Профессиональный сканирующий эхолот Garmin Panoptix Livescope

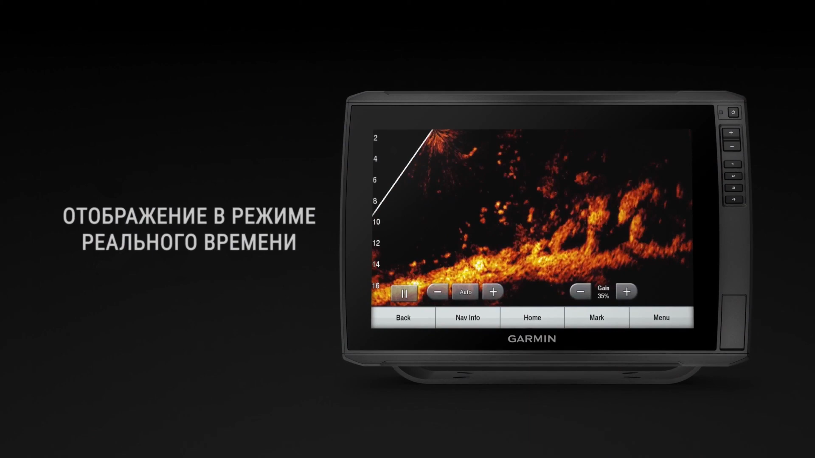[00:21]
Сканирование, даже когда ваша лодка неподвижна.
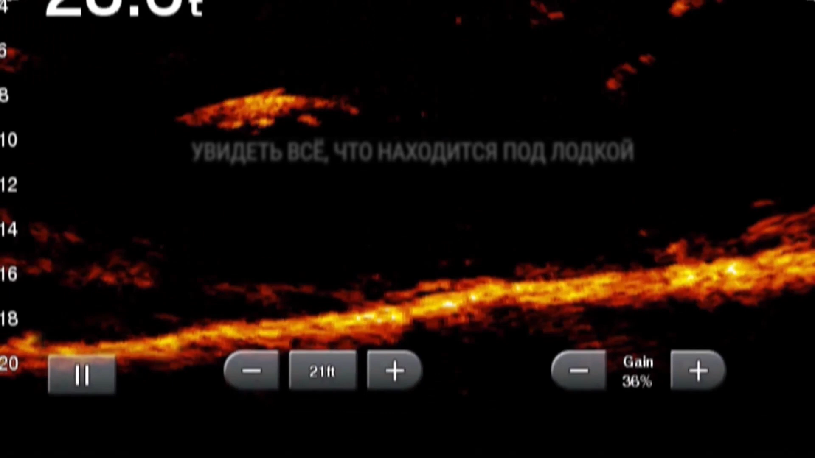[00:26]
Вы можете видеть все, что находится под лодкой.
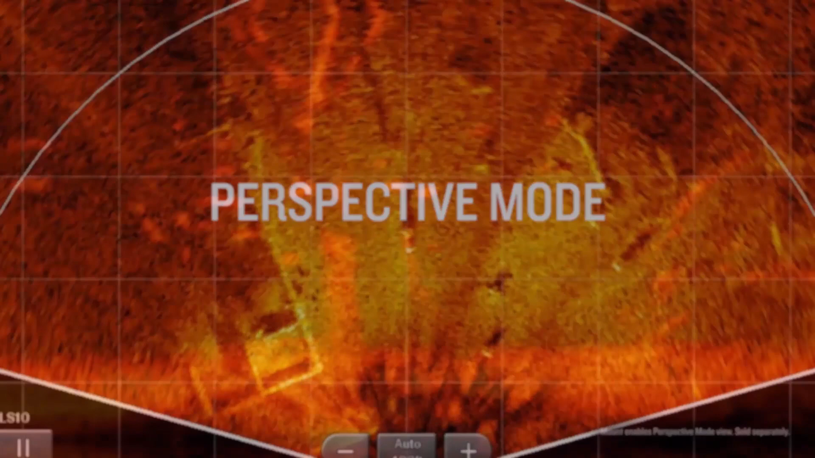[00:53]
Различите структуру дна. Наблюдайте за движением рыбы.
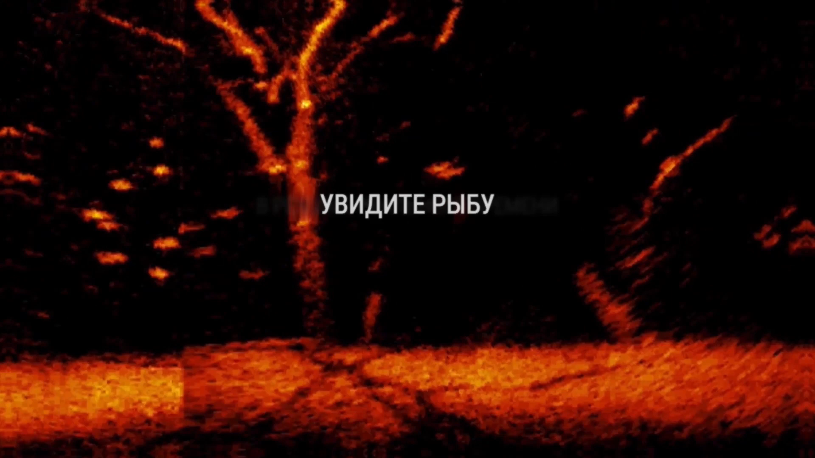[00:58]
В реальном времени. Удобный угол обзора для любой рыбалки.
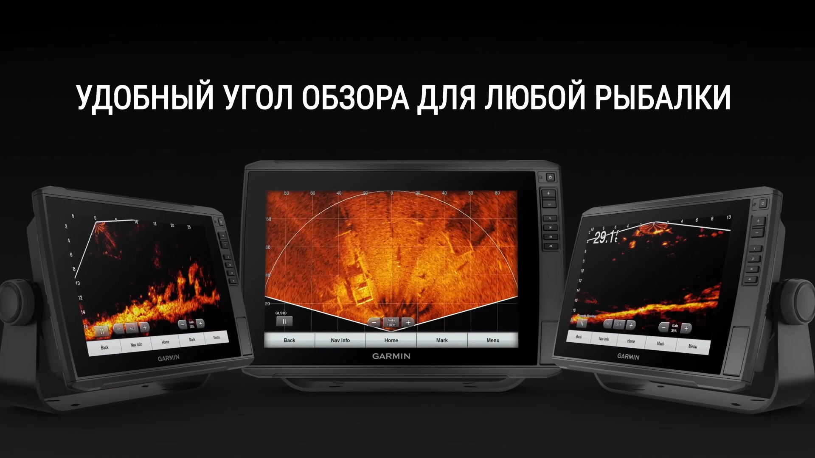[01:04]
Бесспорно, самая впечатляющая технология в эхолокации.